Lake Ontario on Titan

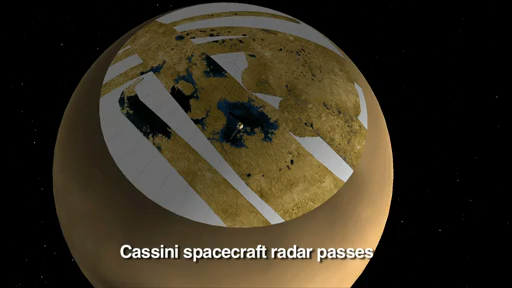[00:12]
At 290 degrees Fahrenheit below zero, the only liquid that makes sense there is a combination of methane and ethane. This lake is Ontario Lacus in Titan's southern hemisphere.
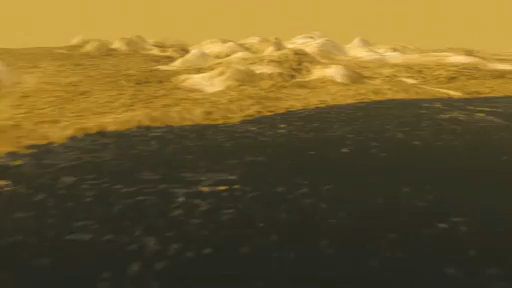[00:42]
You can see some lines along the beach that might be old shorelines, like bathtub rings. So we know the level of the lake has changed. Now we're turning east to a very obvious bay that cuts into the beach so it's likely to be younger. We'll cross over the lake. You'll see some flooded valleys. And in the background is a large river that makes a delta, like the Mississippi River. Its shape means the lake is shallow and the river is slow. Ontario's shore is surprisingly like earthly lake shores.